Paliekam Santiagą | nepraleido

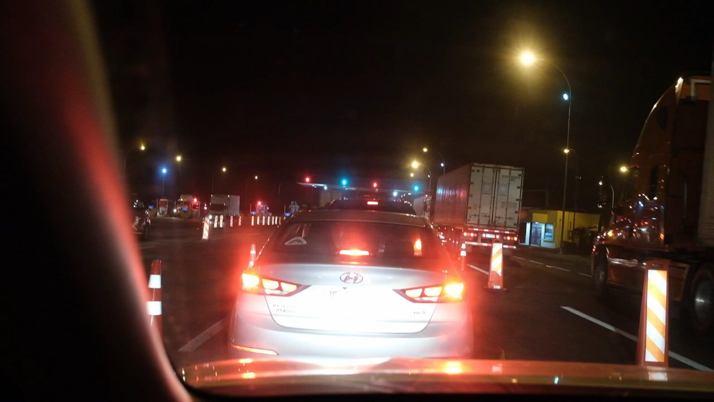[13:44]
Nu ką, atvažiavom dar iki vieno postelio ir čia, kaip man ir sakė, čia stovi policija ir kaip suprantu, kiekvieną automobilį tikrina. Ar turi kažkokius ten leidimus ir panašiai, tai dabar 50-50, arba mane praleis, arba reikės man apsisukti, grįžti, kažkur susiras nakvynę ir tada rytoj šitą postą pravažiuoti iki 5 ryto, nuo kol nėra policijos.
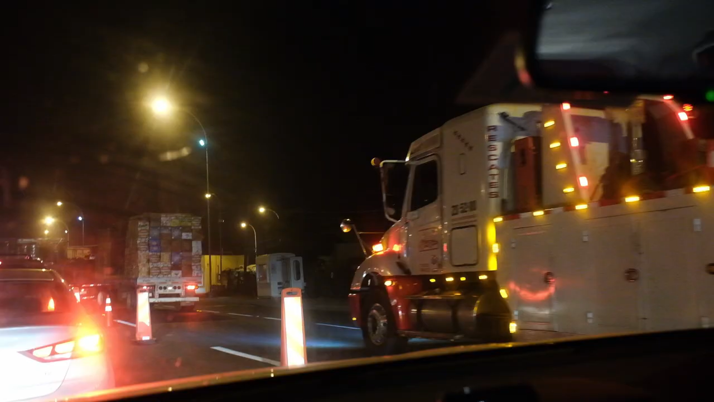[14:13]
Tai kol kas tiek žinių, pažiūrėsim ar praleis.